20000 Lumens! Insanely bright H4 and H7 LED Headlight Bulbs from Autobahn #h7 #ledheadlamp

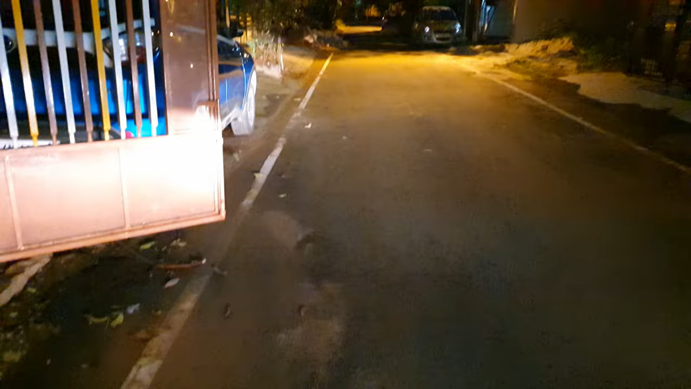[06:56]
So right now it's running stock 100 by 90s. Just want to show you how bright it is already.
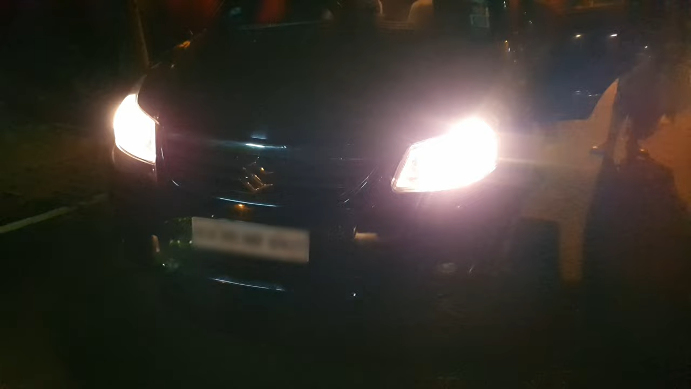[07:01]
They're pretty bright for halogens and the color is actually yellow.
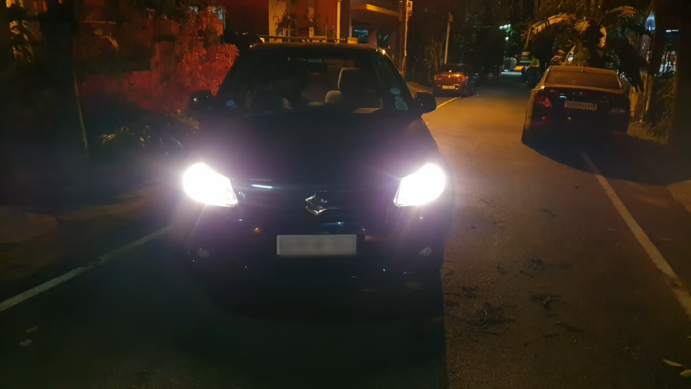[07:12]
So you can see that it's it's pretty slow to respond on a high and low beam flicker. So yeah I'm just doing a quick test try out of how good this is.
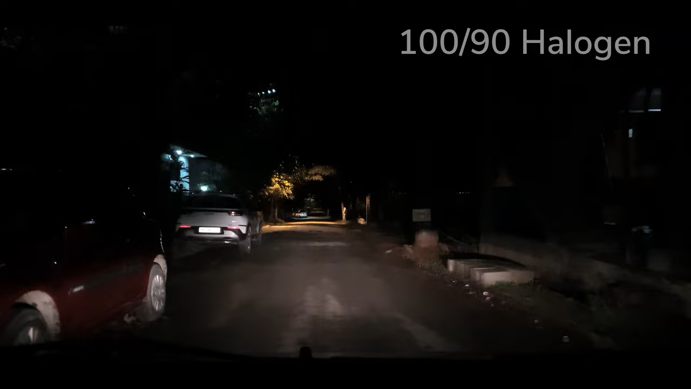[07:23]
So with the stock I mean this is not a stock this is with an upgraded halogen bulb. There's a lot of yellow on the light but it's still pretty powerful. And of course at 100 watts the high beam is also pretty decent.
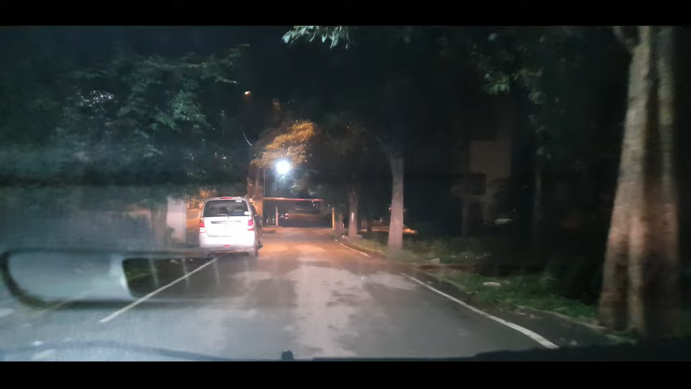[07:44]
So we have replaced one of the headlamps and you can take a quick guess which one is which.
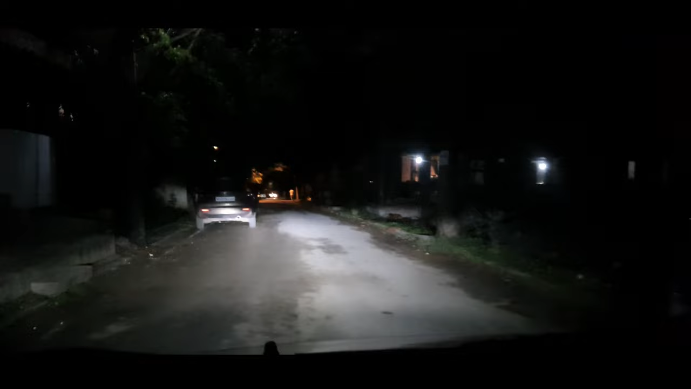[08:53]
The visibility is amazing and we haven't done any adjustments to the headlamp. This is straight away replaced and there's nothing done to the headlamp adjustment. We haven't positioned it so it's just replacing those halogen bulbs and it's doing very well.
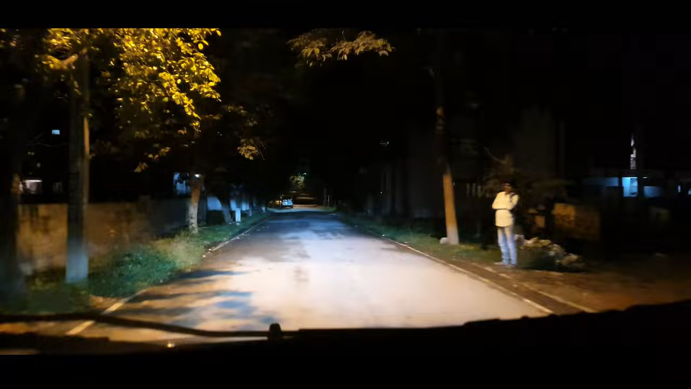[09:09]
I think it's at least throwing about 200 meters so that's really nice. And the high beams of course I mean there's no mention about it it's extremely powerful. Yep these are the 20,000 lumen Autobahn H4 LED lights.
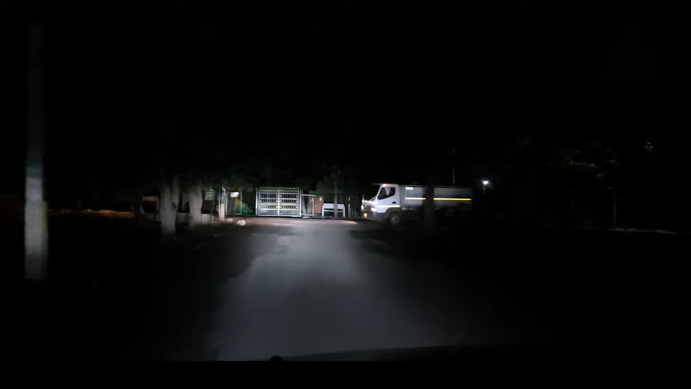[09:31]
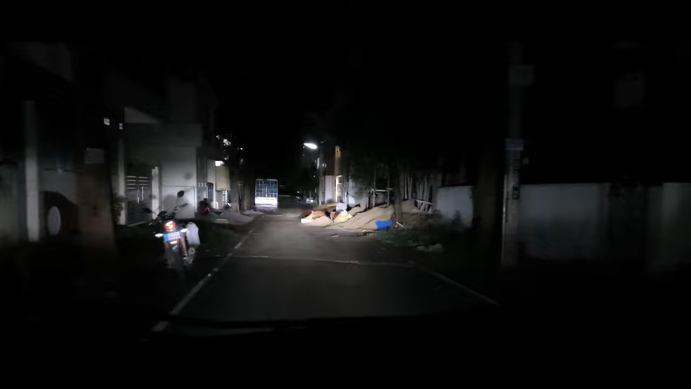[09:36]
Just showing you some more shots to show you how bright this thing is. I'm going to leave links in the description below in case you want to pick up these.
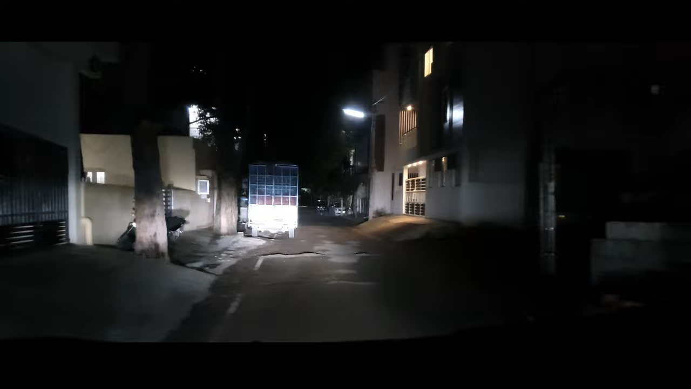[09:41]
Yep so they're doing very well in a H4 setup.
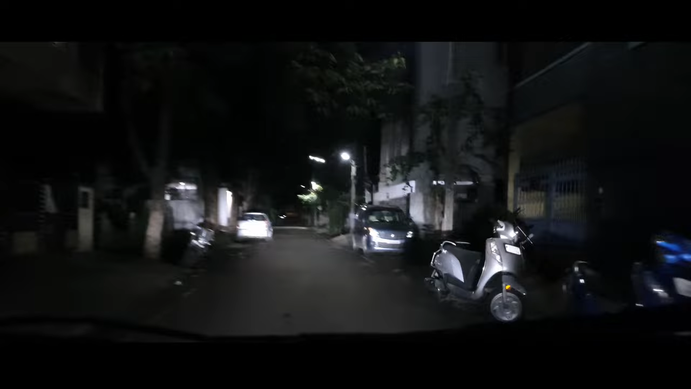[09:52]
Now what about the H7 inside a projector? Will they perform equally good? Well to see that I'm right now running a 16,000 lumen LED light.
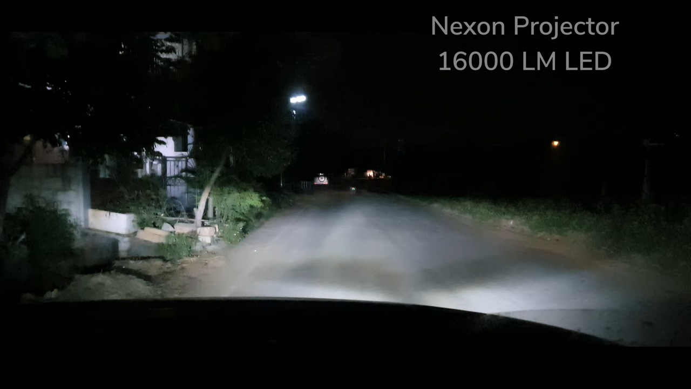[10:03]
I don't know how whether it's actually 16,000 right now. It's been a few years I'm using these. So this is what I get at the moment which which is pretty good already. And I just want to show you the reference. So yeah it's it's 16,000 is already powerful and I'm going to replace them. You always see these you know shadow lines on the projector.
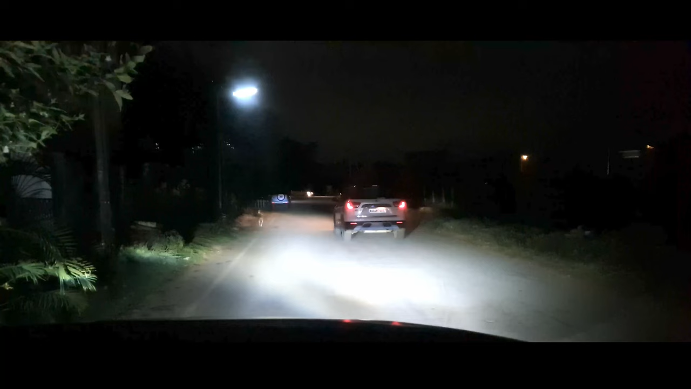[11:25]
And believe it or not I still haven't adjusted the beam right.
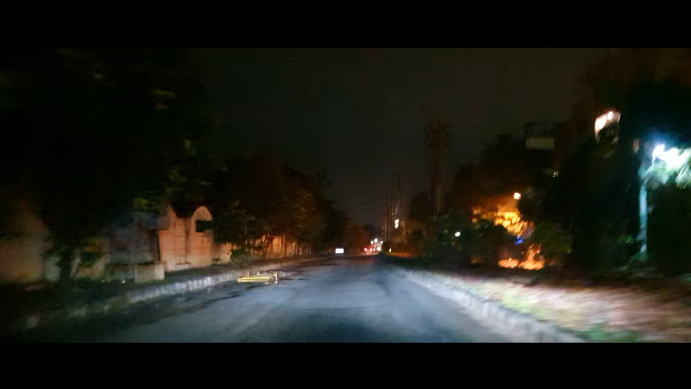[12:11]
Makes it easier to drive in the night especially on you know highways. So inside the city of course it's good. I'm just giving you the viewpoint from a driver's perspective. So this is from taken from inside the car.
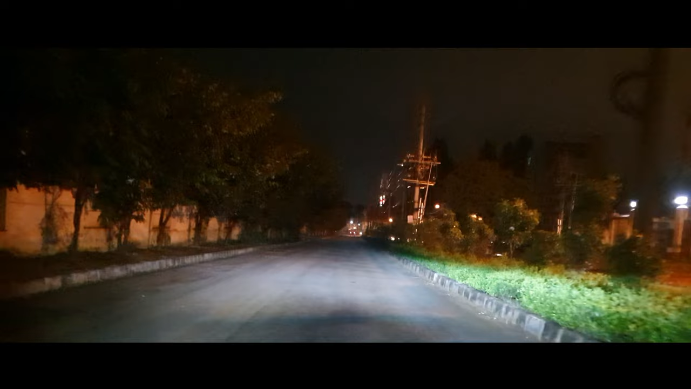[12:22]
So there's a lot of shake so pardon me for that. But you do get a pretty fairly decent beam.
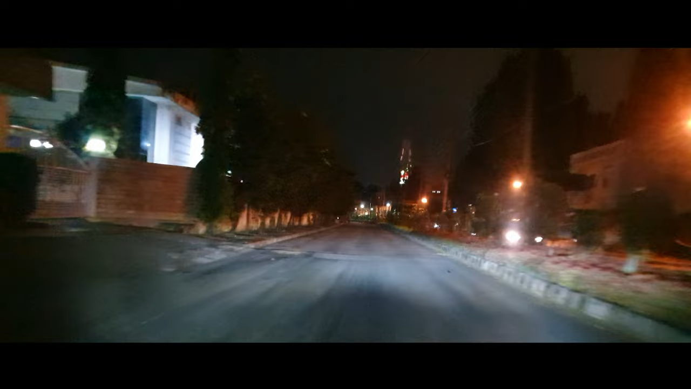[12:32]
And I know there's a bit of black shadow there just you know just about the bonnet. But that's because the camera is a little closer to the windscreen. So from the driver's perspective you don't see that. You just see the beam. So the high beams are running my regular 16,000 lumen. So that's pretty bright as well. So yeah. So this is only projector light which I've replaced. And they do a great job of lighting up the road. You get a fair idea of how bright these lights are.
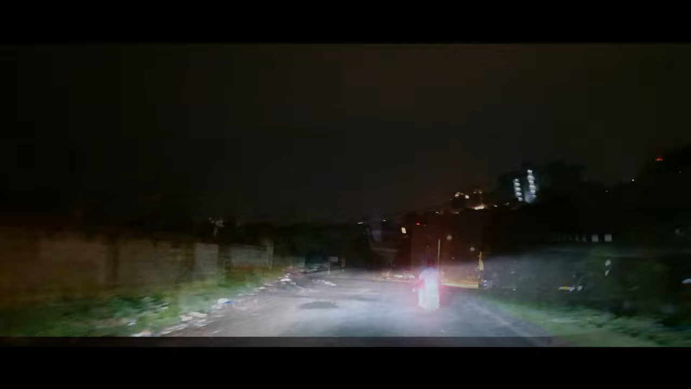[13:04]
And it's safe to say that the beam isn't scattering. So there's no disturbance to the person coming on the opposite side as well.
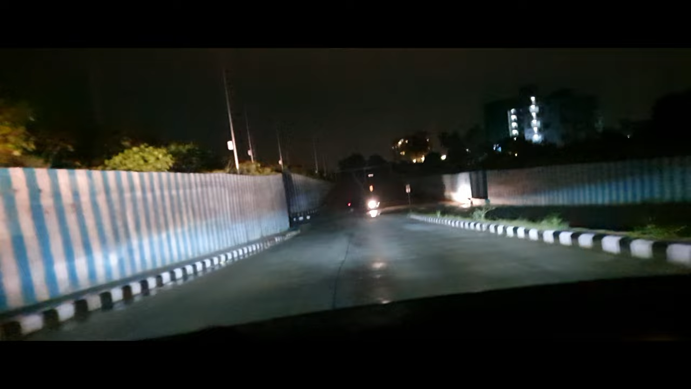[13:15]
There's the beam again on the wall.
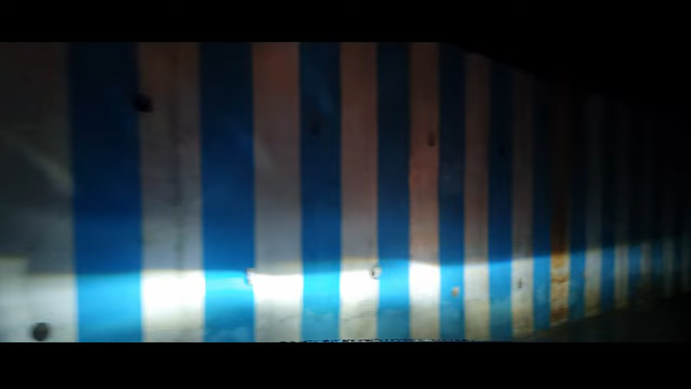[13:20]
Nice pattern. No scattering. And it's also rained. So the road's more difficult to see. But this beam has no problems.
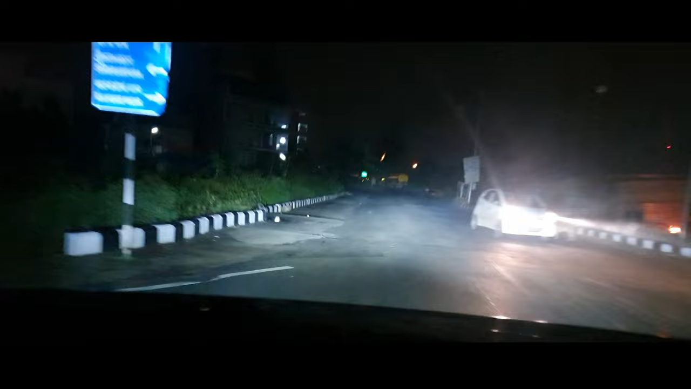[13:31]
I think it's really cool. Let me know what you guys think. When you drive on the highway you notice that these beams.
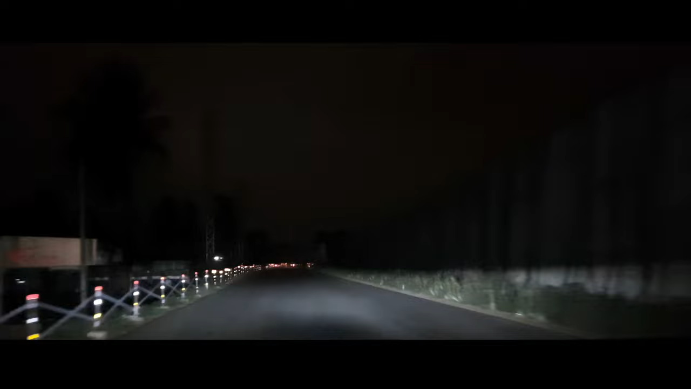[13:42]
Since you can actually adjust the projector's throw based on the number of people in the backseat. You can adjust this beam to go a little further than it usually can.
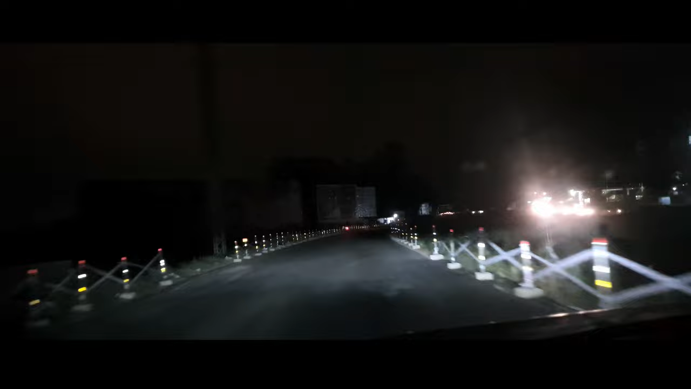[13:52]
And that gives you a better view of the road. And at high speeds you need a longer beam. And this setup really helps. So that's my recommendation on the Autobahn. They're really nice and they're pretty quiet as well. So they save power and there was no problem with canvas or any other errors which I got. So these are really recommended. And like I mentioned I've left links in the description below in case you're interested. You can have a look and buy them.